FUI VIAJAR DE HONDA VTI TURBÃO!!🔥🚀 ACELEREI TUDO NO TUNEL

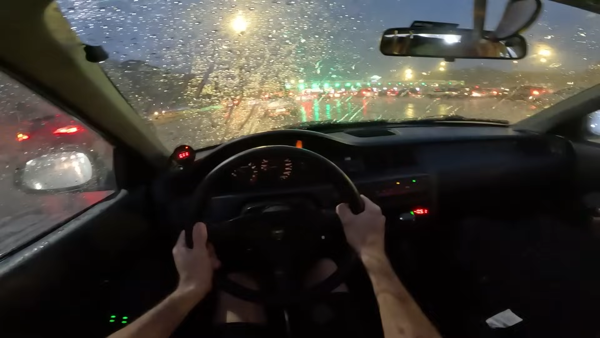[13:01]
Muito folgado, mano, olha aí, ó. Você vai ficar aí, seu corno, você não vai entrar na minha frente não, vai se foder. Seu corno.